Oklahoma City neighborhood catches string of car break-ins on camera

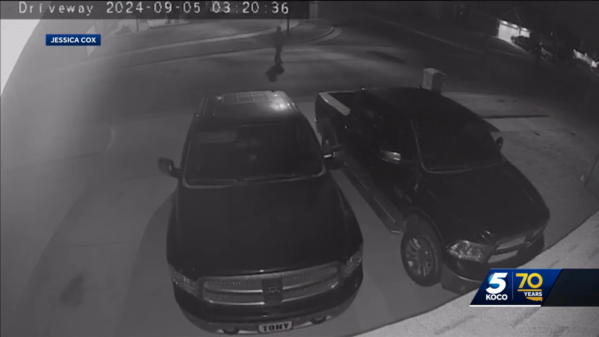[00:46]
We have 300-something houses in our neighborhood. There was probably at least 30 or 40 that people were missing some things.
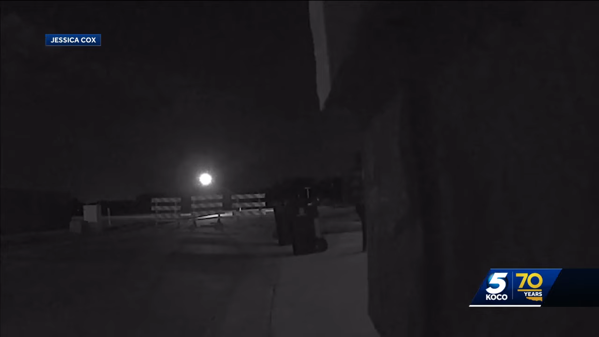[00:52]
For some, their missing things were recovered quickly after the suspects left them in a construction zone in a ditch in the neighborhood.
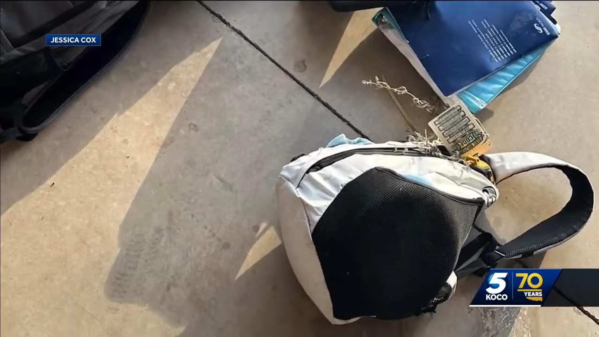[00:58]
I don't know if they got spooked or what.
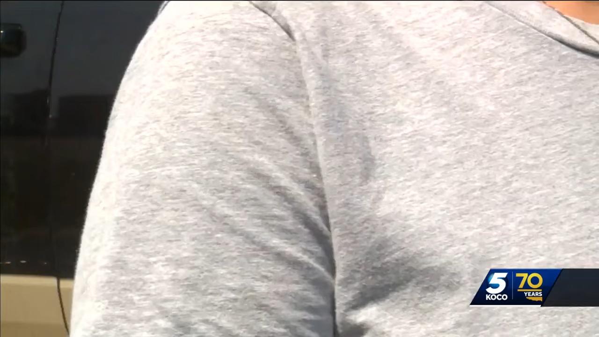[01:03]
They left cell phones and laptops.
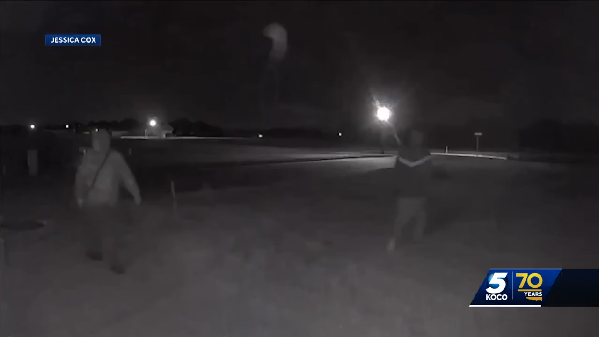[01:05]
Now, residents say they hope the suspects can be caught. They were wearing gloves and a mask, but at the end of the day, you can identify people in other ways.